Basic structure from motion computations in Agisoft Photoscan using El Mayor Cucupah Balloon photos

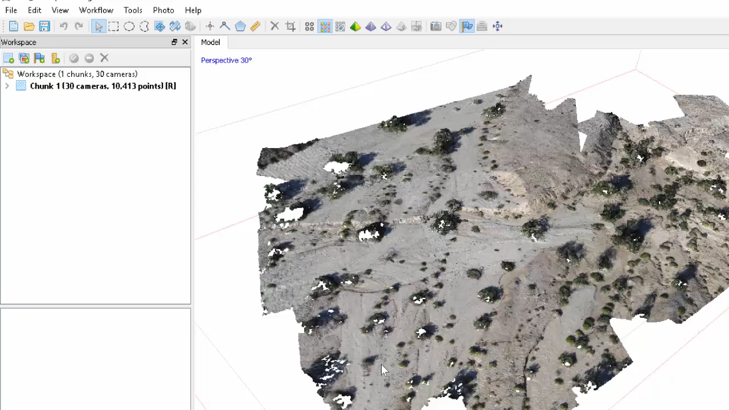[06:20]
Okay, so now we've finished our calculation of the mesh. So let's view it.
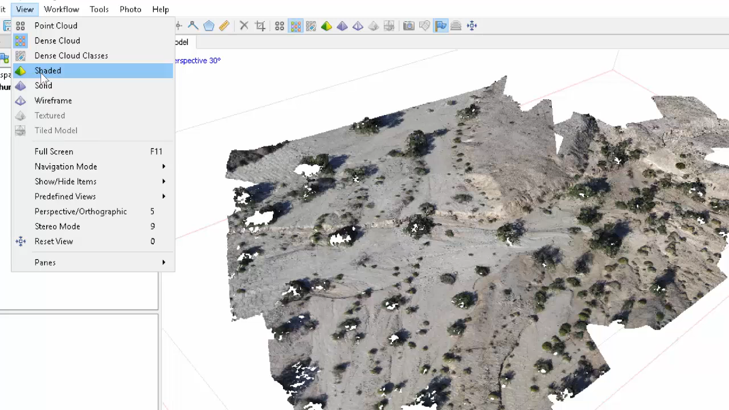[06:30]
You see as more things are computed, we are able to view more of them. So let's look at the, if you click the shaded mesh, it has a rough coloring from the point cloud.
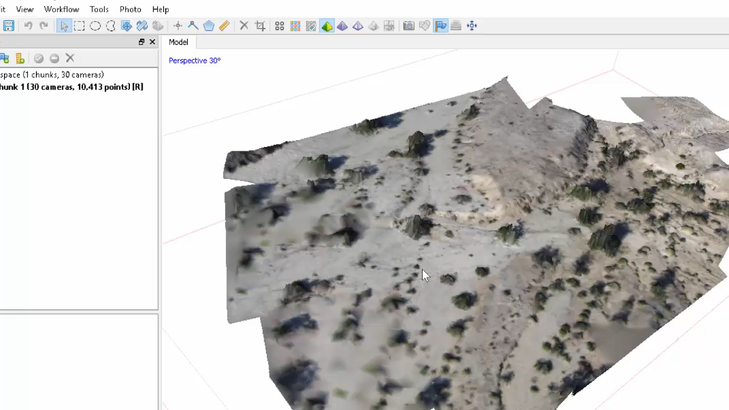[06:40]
But this is not what we will want. We'll get a much better view of this texture after the next step. But let's look at the wireframe.
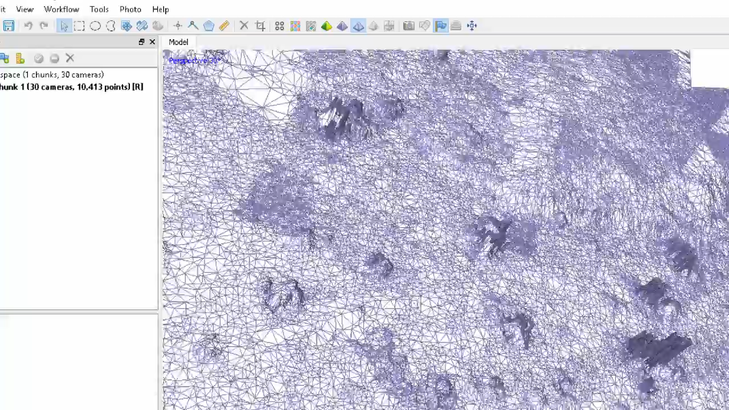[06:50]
You can really see what we mean by the mesh here. So it doesn't go through every single point, but goes through,
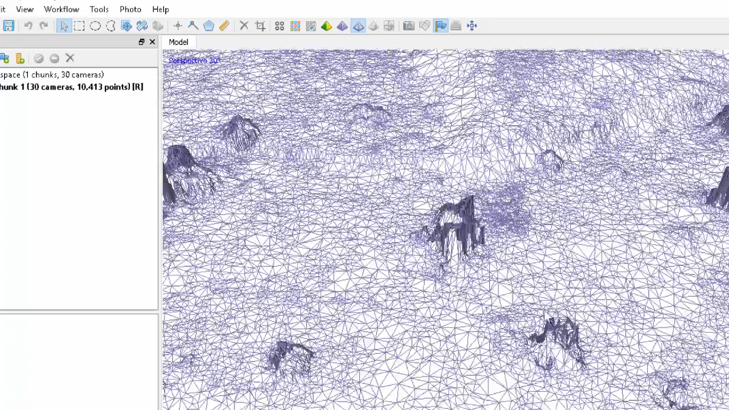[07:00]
produces sort of optimal size triangles to represent the surface given the constraints that you specified in terms of number of triangles.
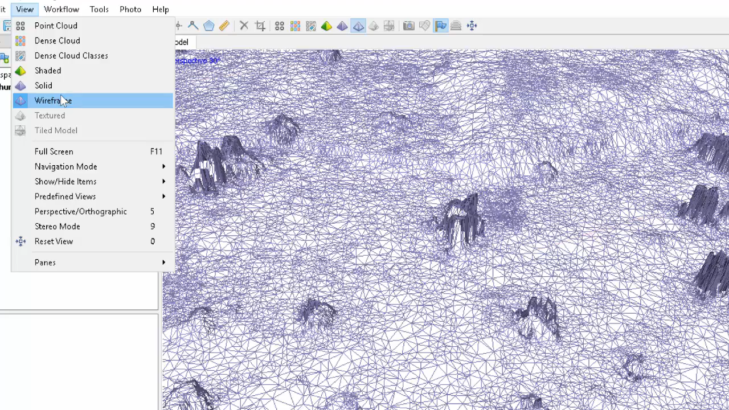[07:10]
And here would be a solid one, sort of artificially illuminated mesh.
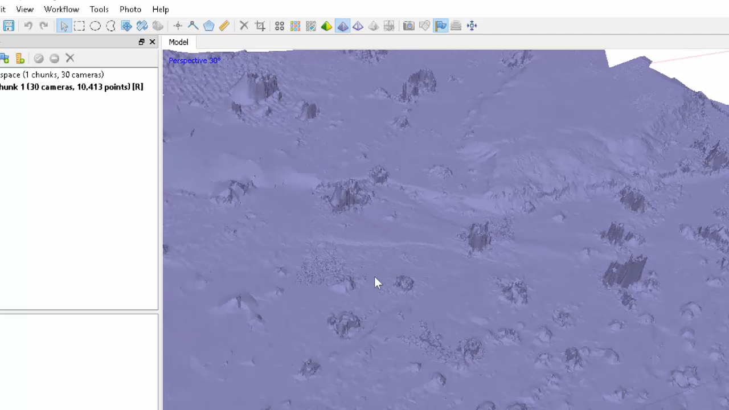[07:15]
So let's save it. And let's run now the texture.
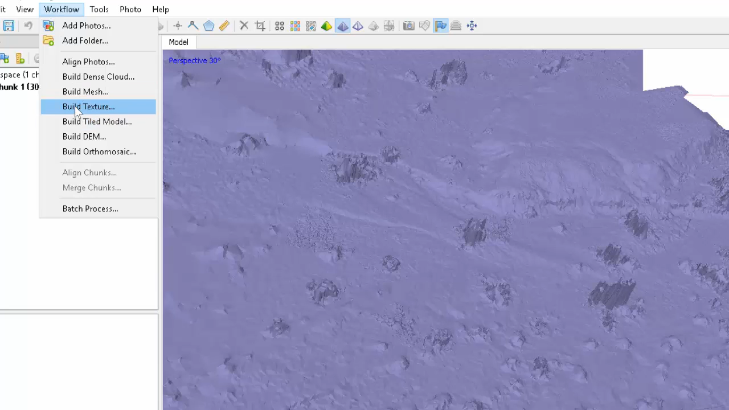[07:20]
And so this is basically going to produce the best fitting kind of mosaic of those images that then can be stretched onto this mesh, the model of the site. And so main things, I just use generic, blending mode, mosaic, texture size. This has to do with how much can sort of fit in the memory of the computer.
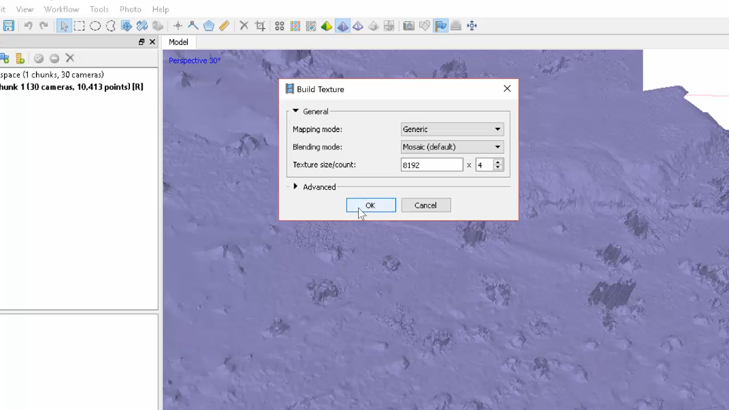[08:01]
So you can experiment with this multiplier here. You usually want to keep it pretty small, unless you have a real monster machine. Whoops, you can see not enough memory.